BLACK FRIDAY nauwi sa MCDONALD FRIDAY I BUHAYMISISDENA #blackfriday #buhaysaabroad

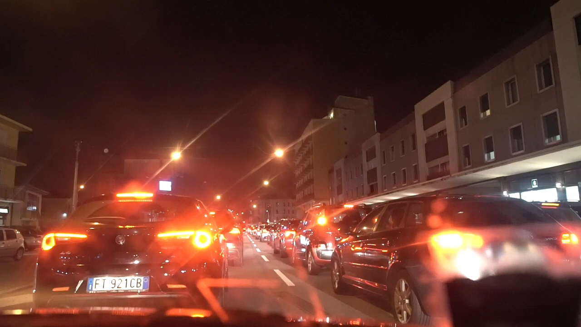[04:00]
Kaya hindi kami natuloy sa Black Friday because of traffic. Na-stuck kami. That's why.